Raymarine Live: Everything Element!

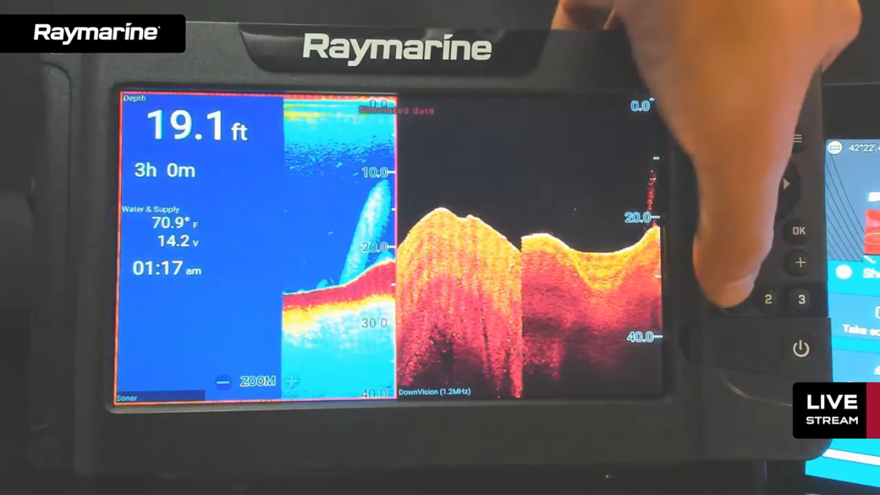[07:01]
On screen: depth 19.1 ft, water 70.9°F
three i'm going to get um whatever screen is set up uh for number three i know i don't have to go back to the home screen if i want to go to favorite number one i just
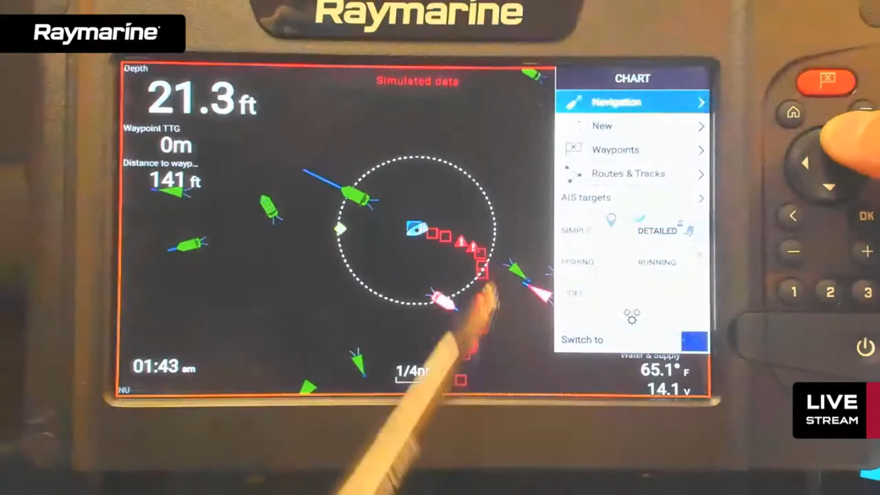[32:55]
i can go up or down with my trackpad and notice down here it's got this switch
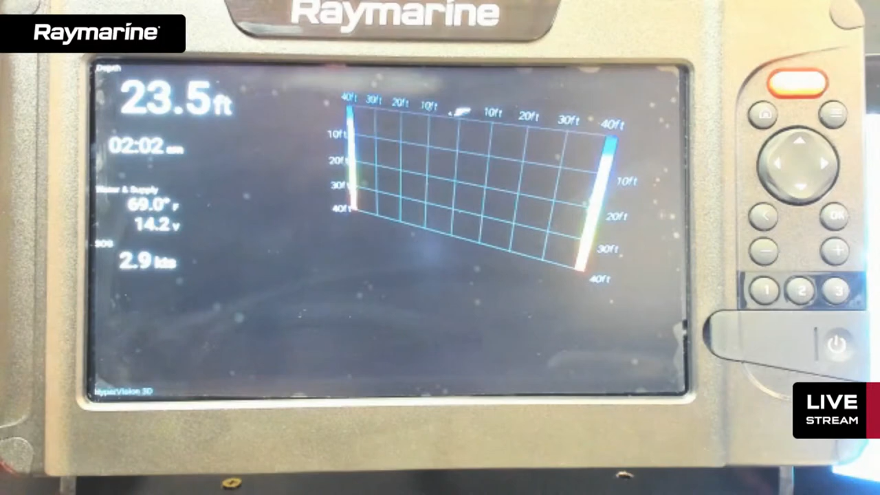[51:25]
On screen: depth 23.5 ft, speed 2.9 kn
and we'll give it just a second for the 3d mode to load up and i think i know what you are talking about you are seeing uh even
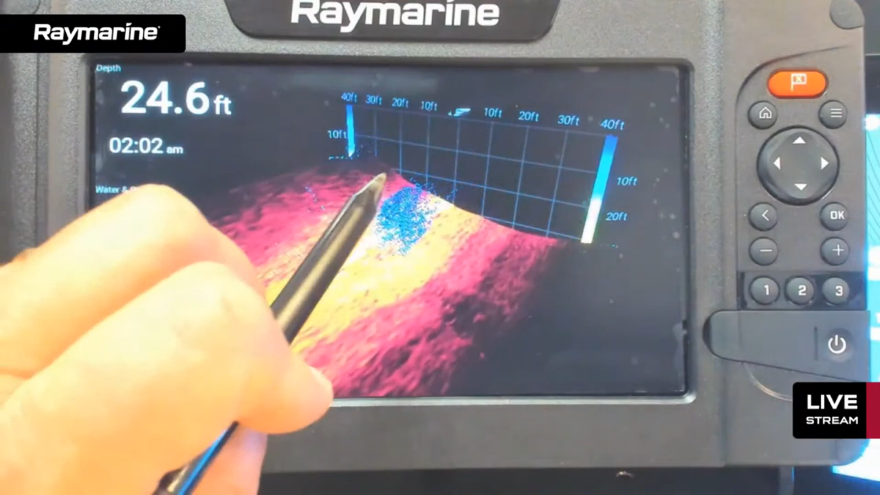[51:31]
On screen: depth 24.6 ft
bigger clouds than this you're probably getting very consistent even maybe u-shaped clouds so some of what you're picking up there could be valid targets uh some of it could be wake or turbulence if there's bubbles in the water it will actually pick that up uh but um you do have some controls um to do that so if you go into the menu so i just hit the menu button here i come down to adjust
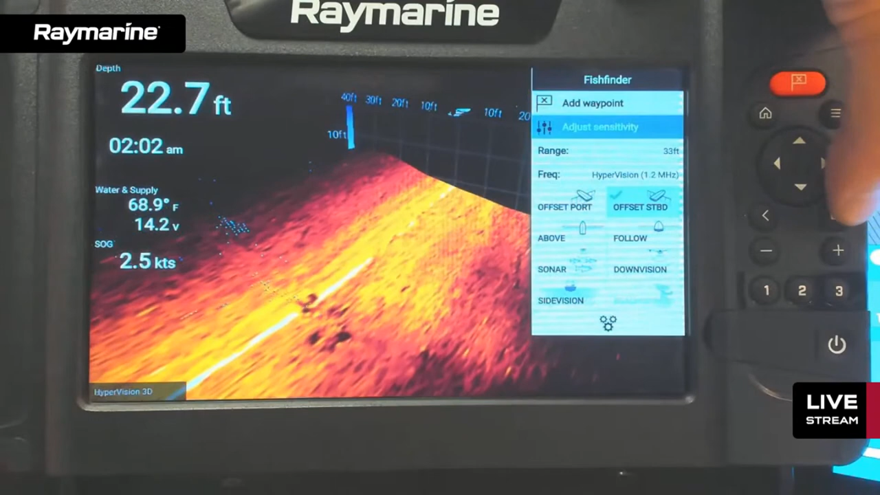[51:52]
On screen: depth 22.7 ft, water 68.9°F, speed 2.5 kn
a sensitivity and here i have gain i also have oops i
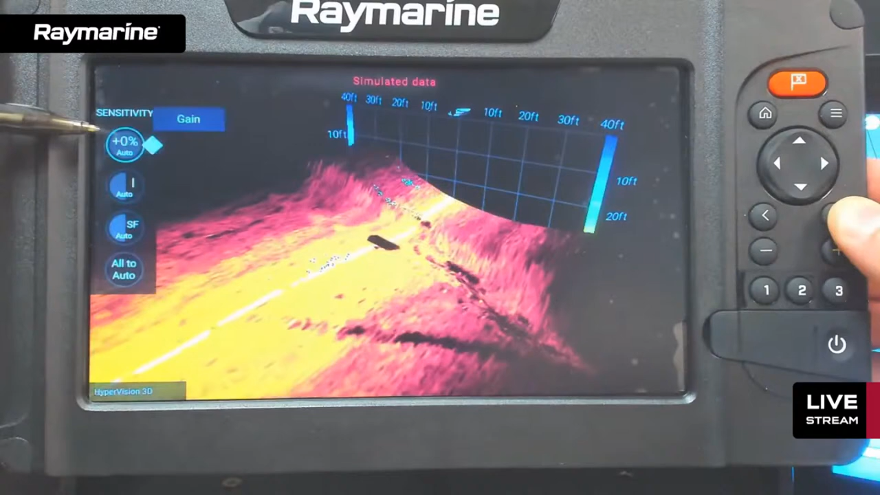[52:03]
can open the gain menu up there we go so the system normally runs in automatic gain mode um and we have this notion of automatic plus a little bit of fudge factor all right so what i would start with is leave it in auto mode but bump it up or down a little bit so this is automatic plus three percent and in your case if you're getting noise you're going to go the other way you're going to go down so maybe automatic you know take away 10 15 and see how that looks cleaning up your picture so
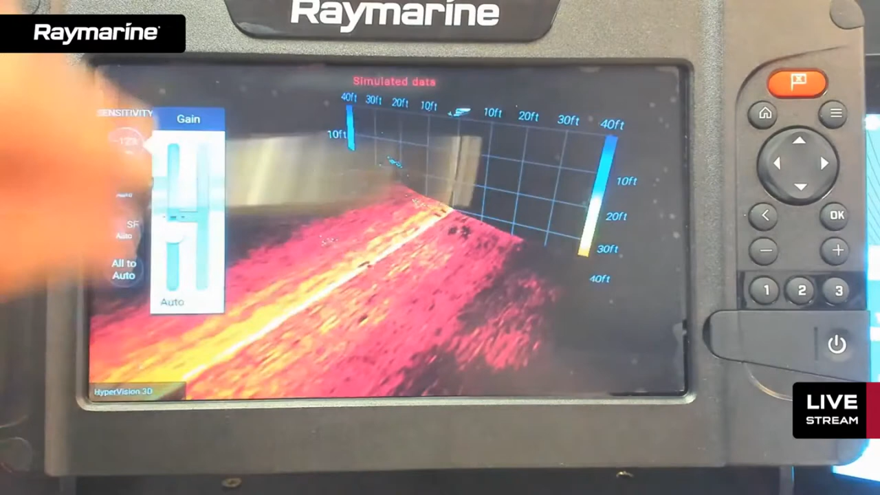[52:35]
what this does is it allows the auto tune to keep running in the background but then it always subtracts about 12 of the gain out see how that does for you you could also go into a fully manual mode as well um there's some other settings in there as well and these are similar to our other products uh so we had gain we also have uh sensitivity and again it runs in automatic you can add
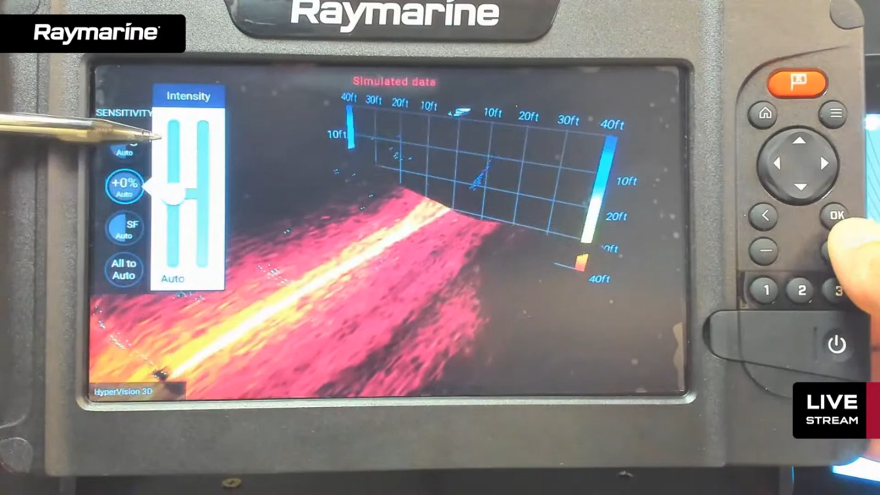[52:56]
or subtract a little bit and maintain auto mode you can also shift to the right here this looks like a
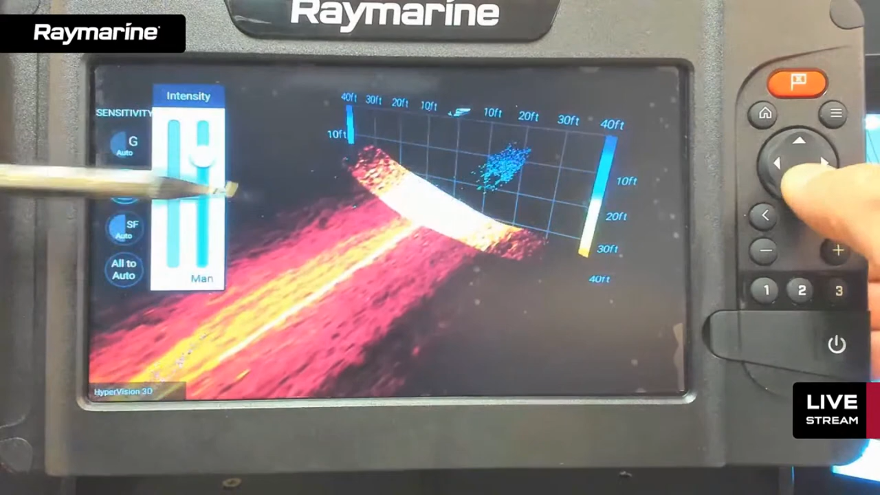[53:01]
looks like a standard transmission here and now you can go into manual mode and you have full manual control
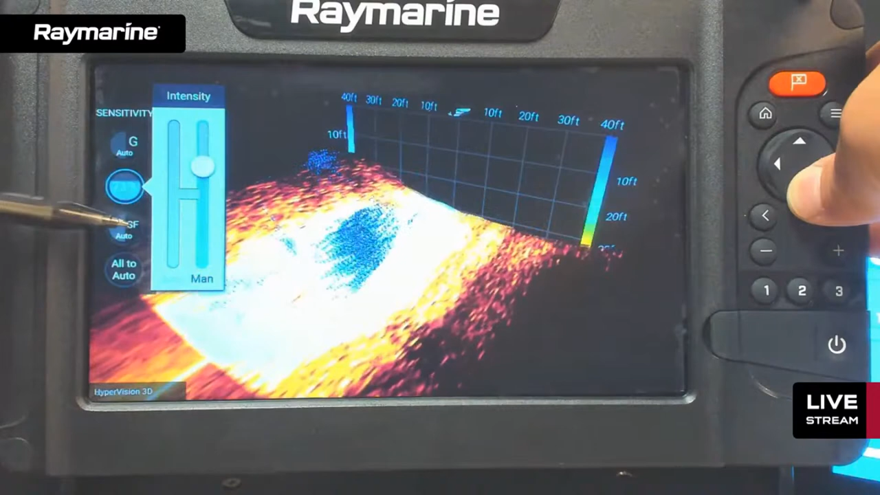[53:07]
in this case of our intensity settings this is intensity is
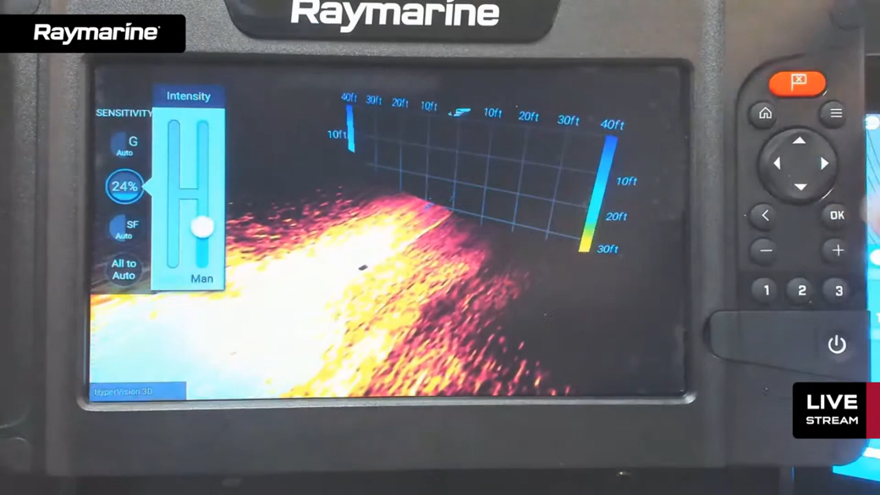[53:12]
basically how bright it colorizes the targets coming back also in here we have the surface filter the surface filter works to eliminate wake noise and turbulence from water chop at the surface so you could play with that as well
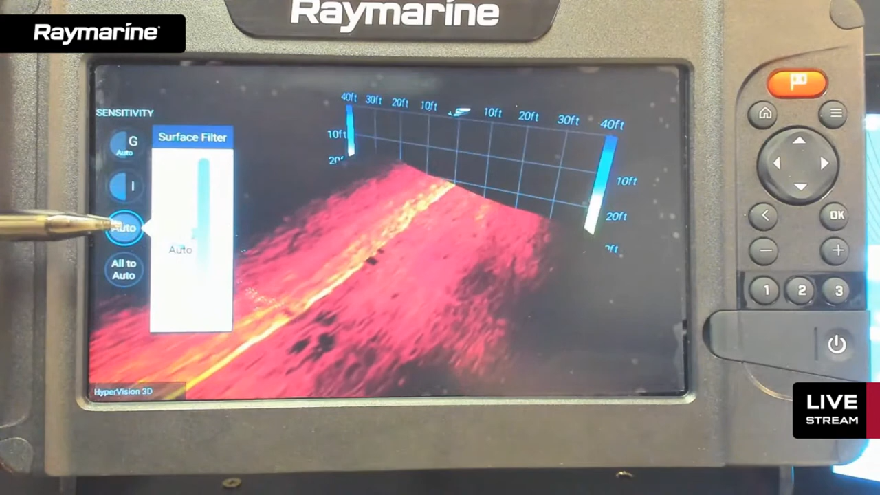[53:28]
and like all of our sonar products this is one of my favorite buttons here this last one all to auto so you can come in here and you can tweak and tune and get
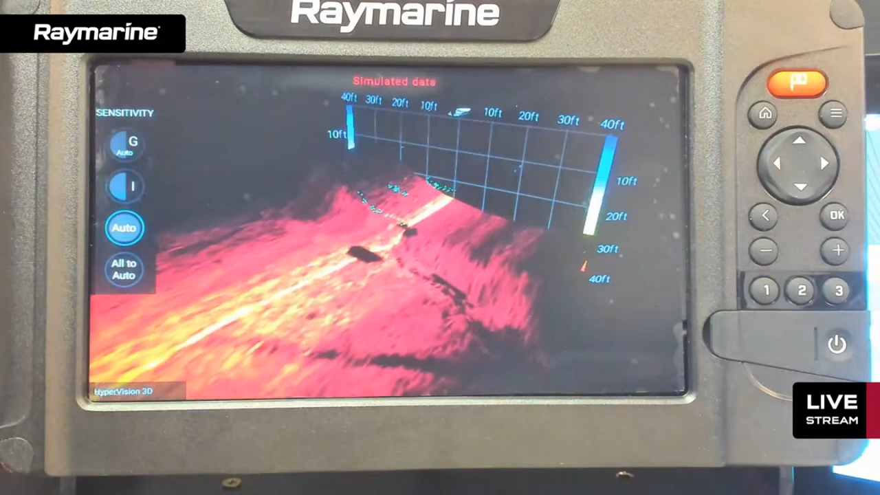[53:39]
it looking its best or you could get it looking its worst then you always have that button to bail you out so we go in here to adjust sensitivity you can come down here to
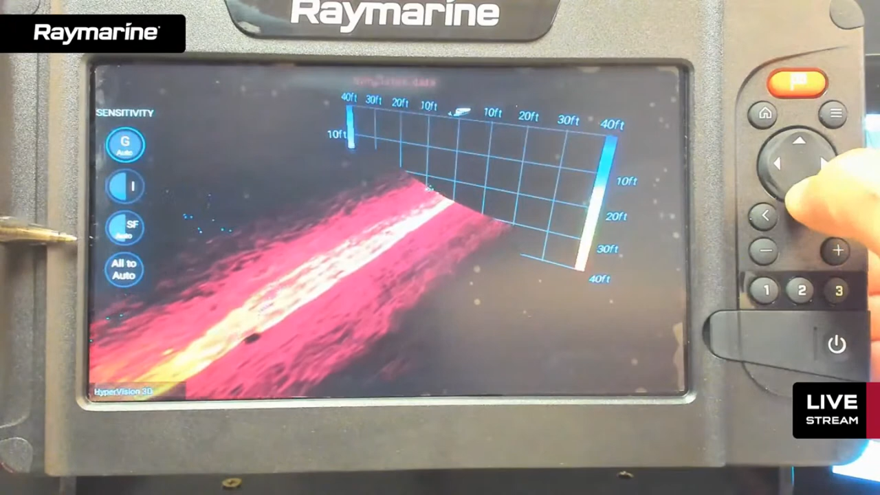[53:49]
all to auto and what it's going to do is it's going to put everything back to factory defaults back to automatically controlled tuning so i just say yes and you can even see in the simulated image here it uh it has changed all those parameters back and it's automatically managing everything so you don't have to be afraid of tuning and tweaking you always have that uh option to bail you
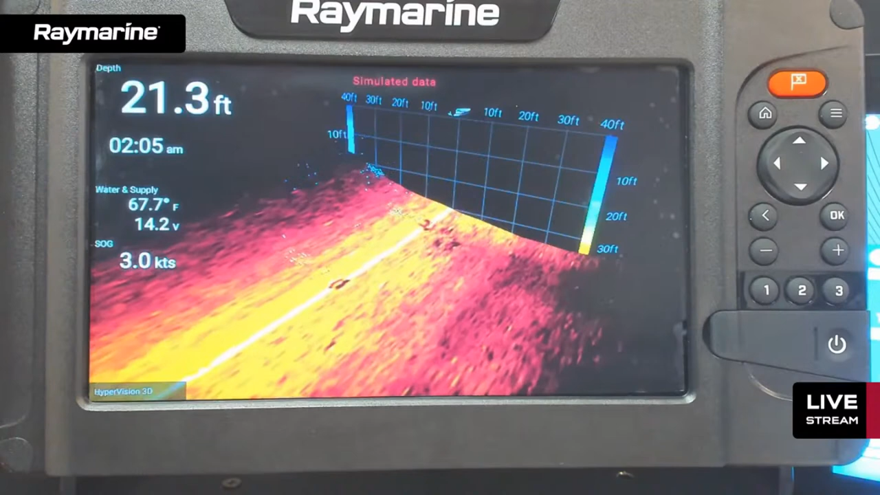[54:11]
On screen: depth 21.3 ft, water 67.7°F, speed 3.0 kn
out we got a lot of good comments in here tonight shank thomas mount your transducer dead even with the hull that'll give you the best outcome any exposed surface will kick air out of the water that is true so when you're mounting your transducer and let me hold this one up this is a pretty good example